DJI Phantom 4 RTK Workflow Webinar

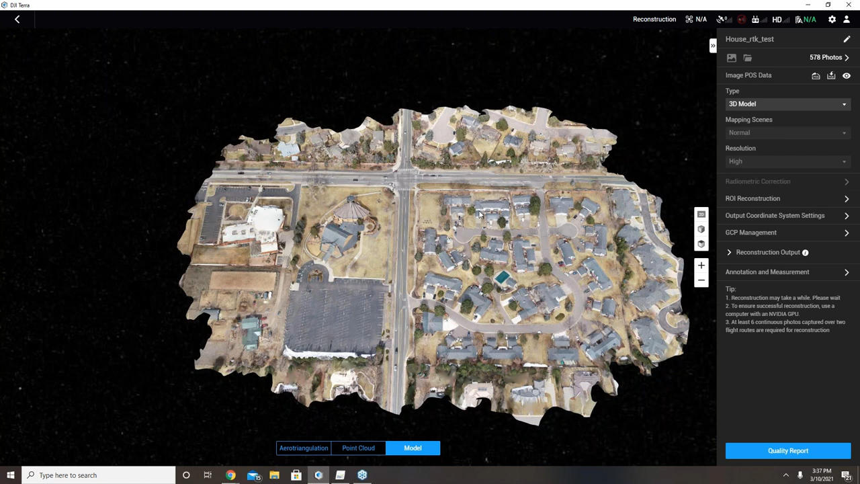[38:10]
where I live and I was able to do some data collection over the past weekend here. And in this case here, I was able to set up and establish, if you will, my DRTK base station.
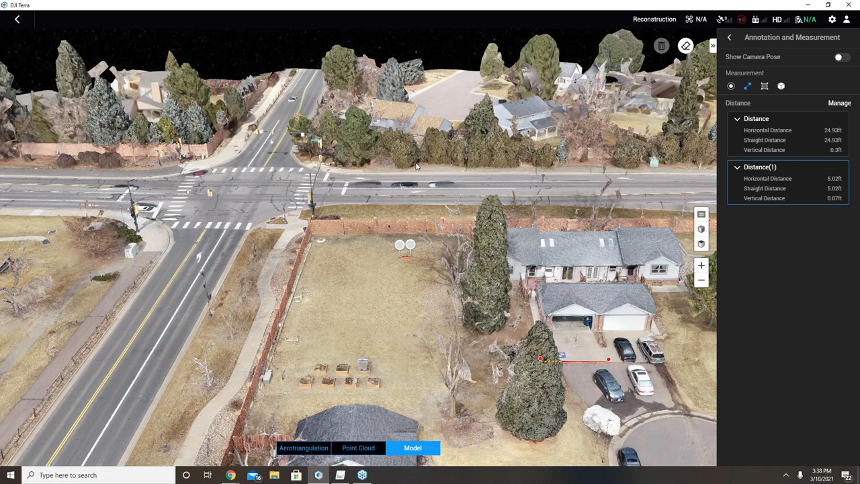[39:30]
I have not yet had time to go through and establish or check my checkpoints, if you will, in this project.
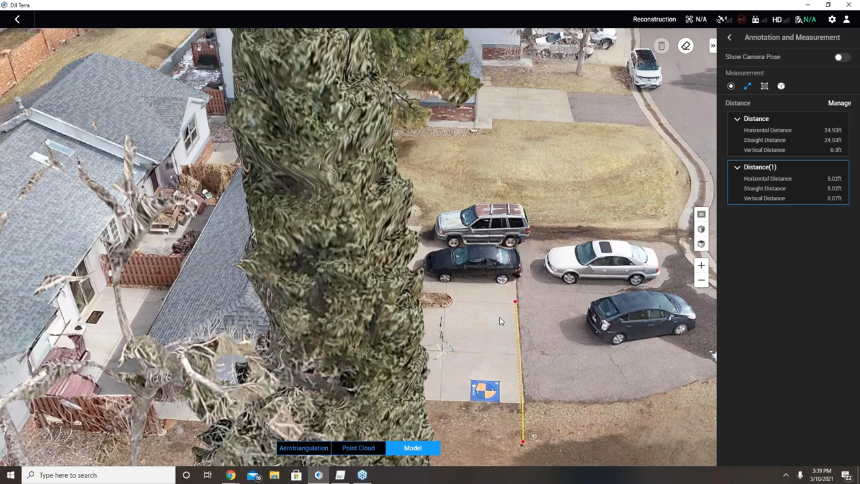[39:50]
So we can see here in Terra, the vehicles in the driveway here came out really nice.
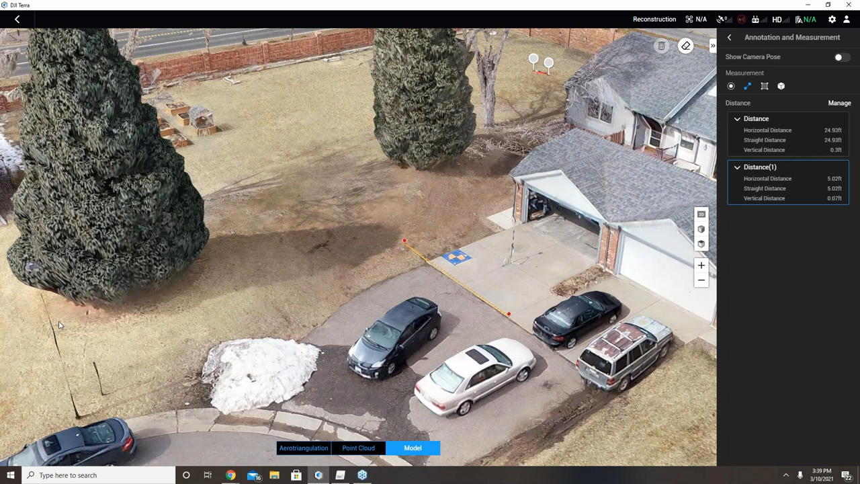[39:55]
I think that Toyota Prius there looks really like a Toyota Prius. I was a little bit surprised, if you will, that the data that I processed through PIX4D,
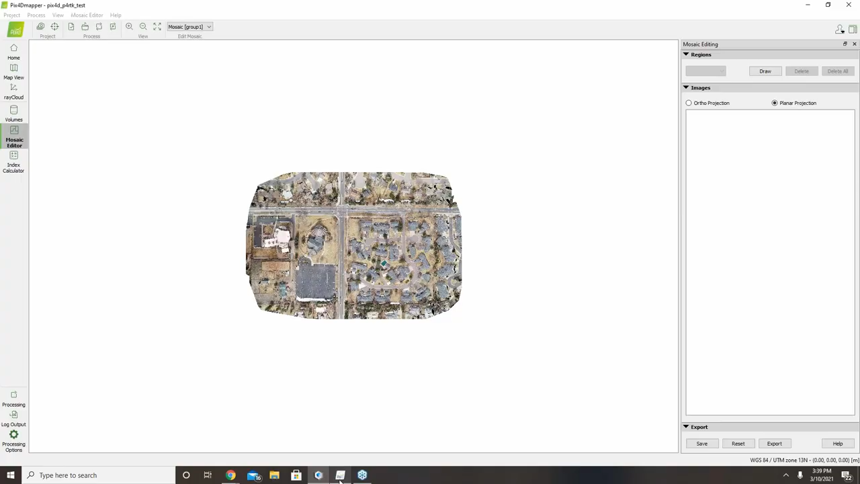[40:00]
the exact same data here, this is a 2D orthomosaic. Once again, it looks pretty good from a top-down kind of perspective as it
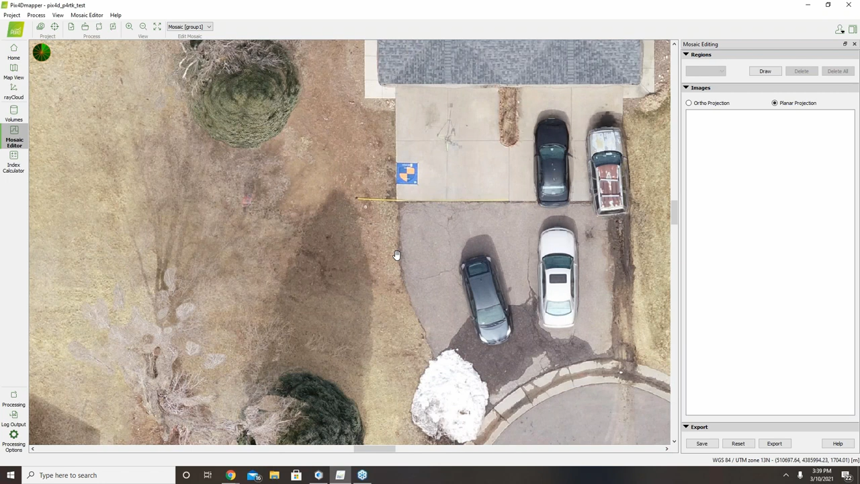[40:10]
repopulates and comes in there. But when I go into my ray cloud interface, I found that there was a little bit of more variability here.
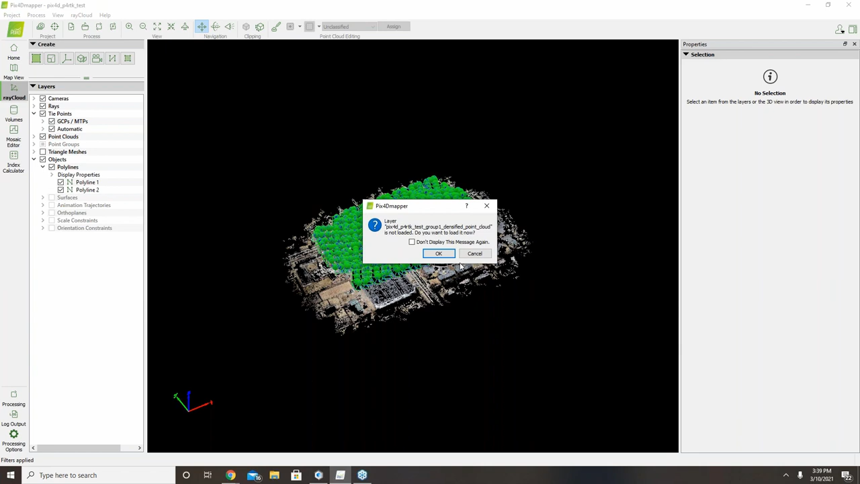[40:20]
We'll turn on the point cloud here and turn off our cameras. Take just a moment for that point cloud to load up. We'll have this loaded here in just one moment.
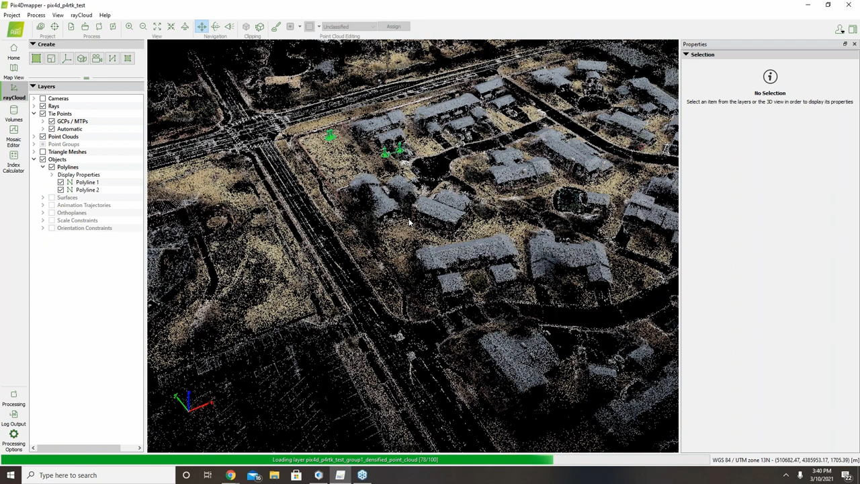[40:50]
So as the point cloud comes up here, we can zoom in.
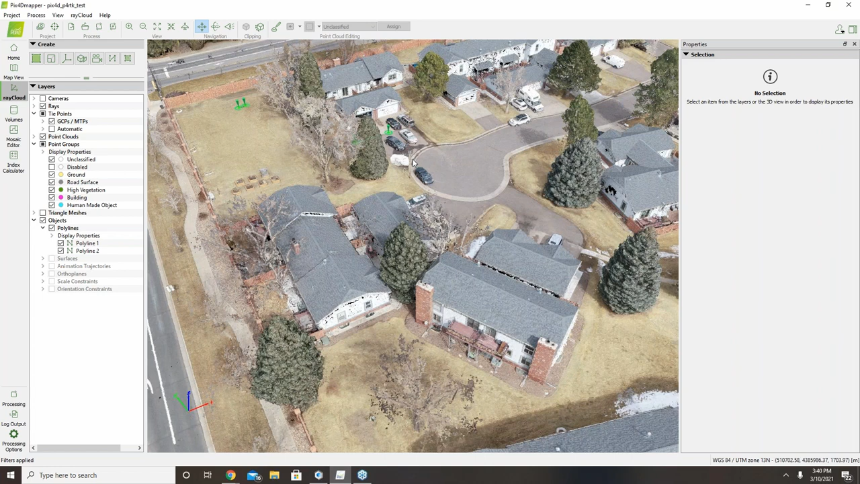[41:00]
We can see we still got good reconstruction as far as the light poles in the area came out. But I was a little bit surprised here at the quality of the reconstruction on the house area here. If I turn on my triangle mesh, and I'll turn off the – well, this – and, of course, yeah, the triangle mesh is going to struggle to load now, too, here, probably. Whisper sweet nothings into my computer's ear here.
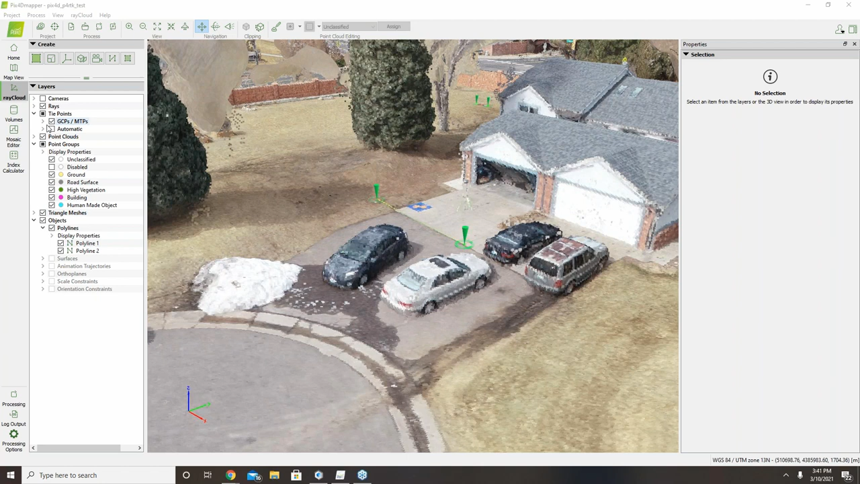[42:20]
But in this particular instance here, I believe I was only flying up at about 200 feet. So I didn't fly this one quite as high. This was about 200 feet. And so as the triangle mesh loads here, yeah, if I turn off my point cloud, I was a little bit disappointed in the quality of the reconstruction. Certainly, the car here still looks like a Toyota Prius, but it doesn't look nearly as crisp as it did in the DGI Terra software.
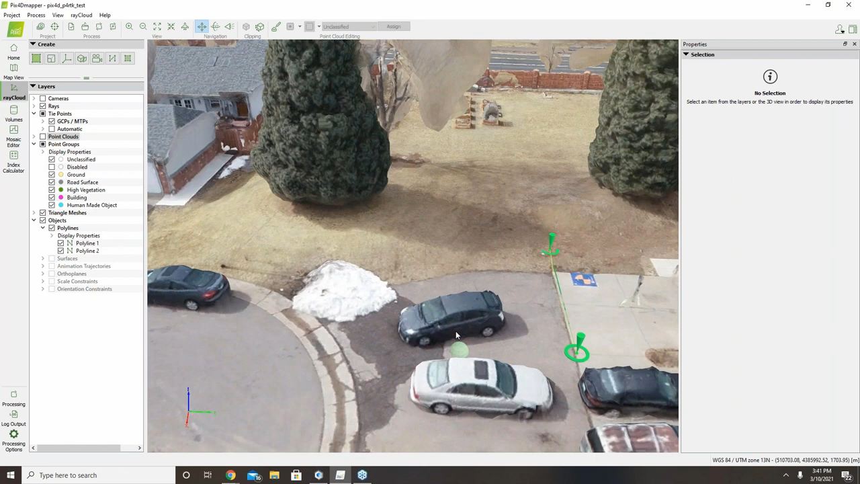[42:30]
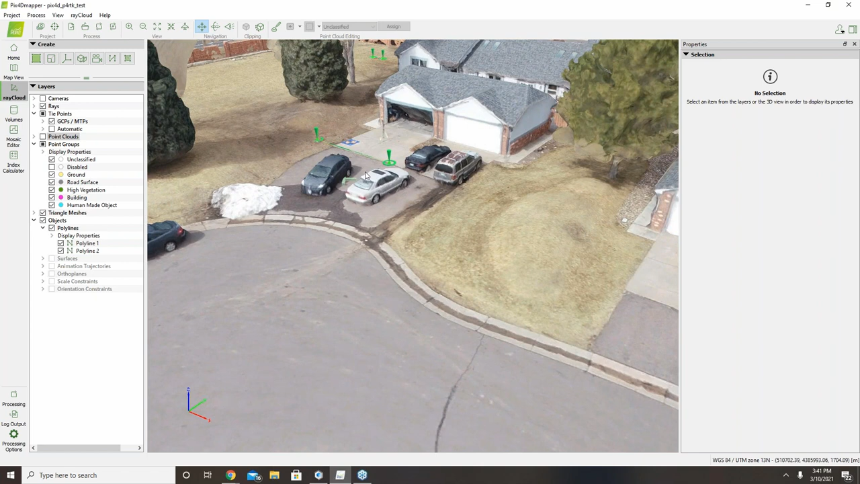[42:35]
So I need to work and experiment some more here with the PIX4D mapper software. I know it can do good quality work.
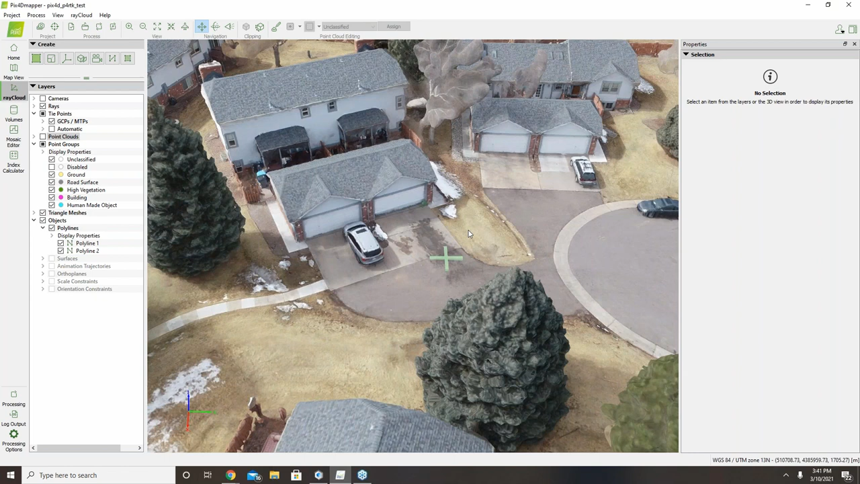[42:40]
I didn't get my best quality work there. But even over here, if I come and look at the – what we'll call the pool house,
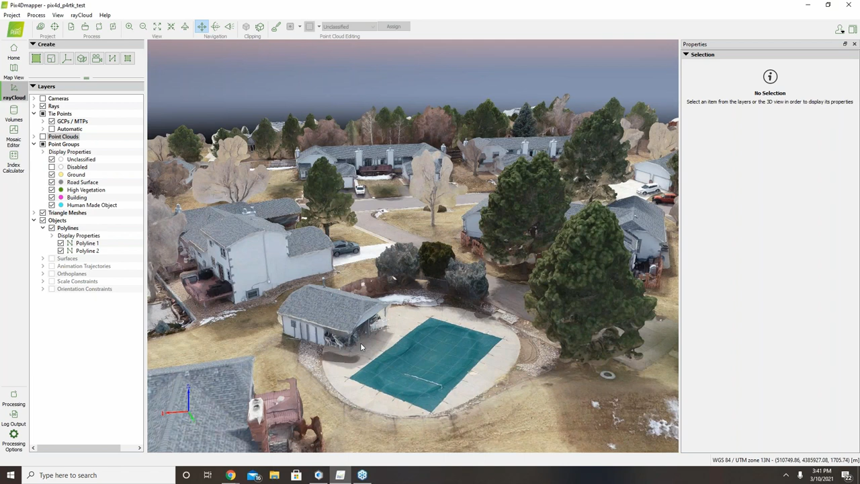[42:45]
if we look underneath here, the pool house just – like, you can see the furniture under the pool house area and even the shepherd's hook here on the pool itself.
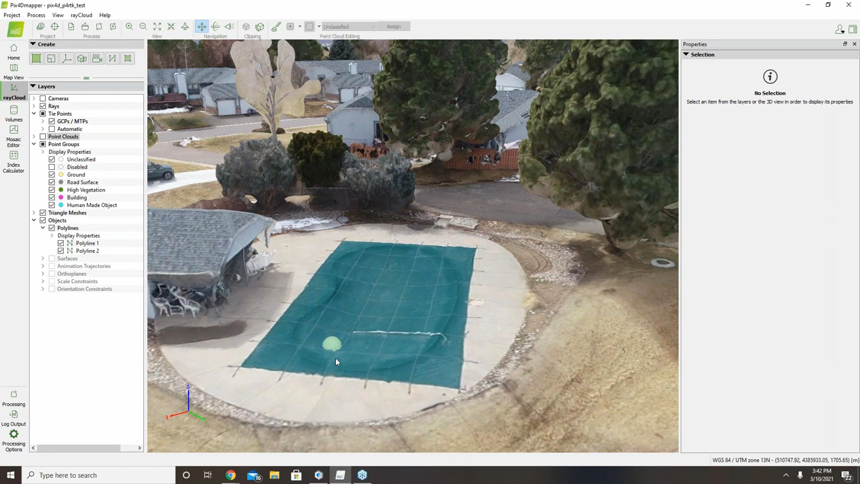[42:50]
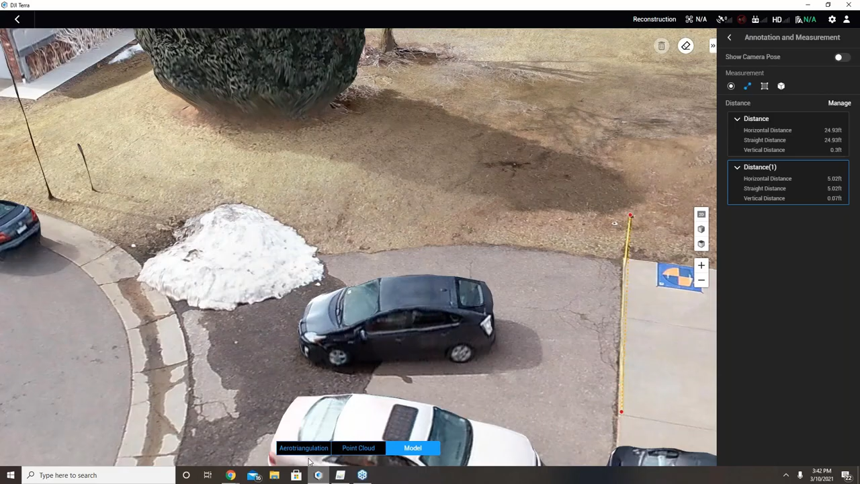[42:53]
But if we go out to the DGI Terra and look at that information, it just came out much – too far there – much better,
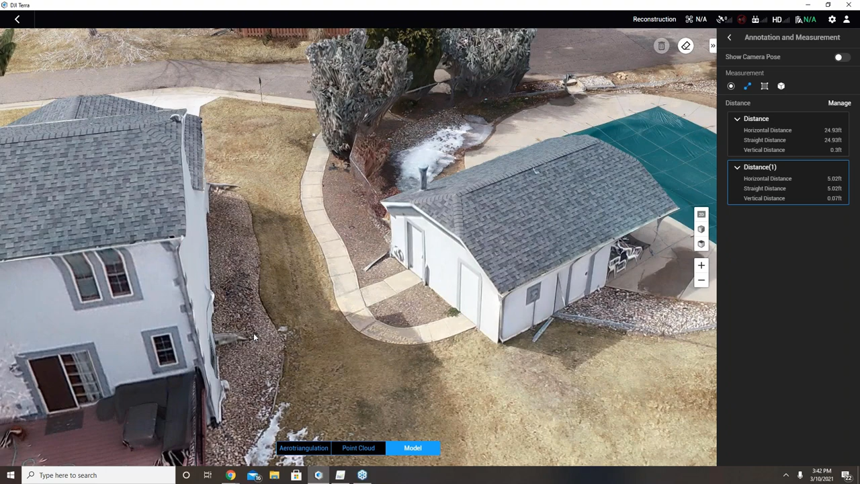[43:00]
I thought, as far as the reconstruction.
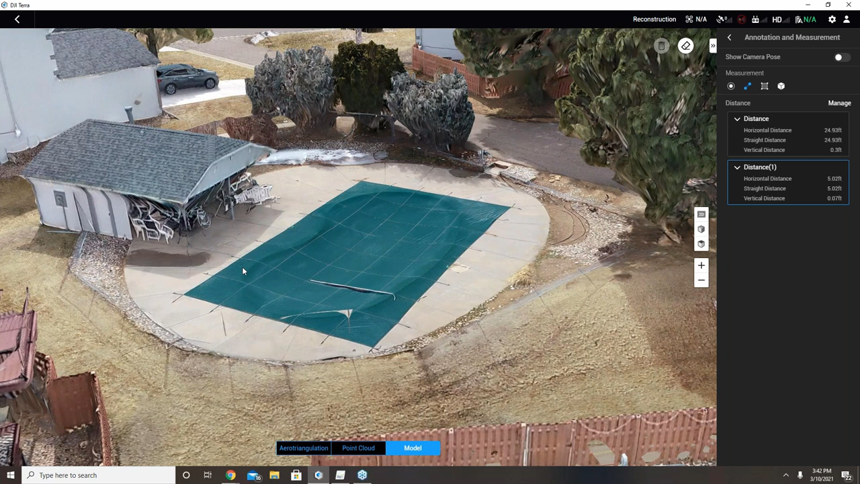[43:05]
It just looks a little bit smoother there overall. But this is something I'm continuing to work with and hope to continue to improve the quality of the output there.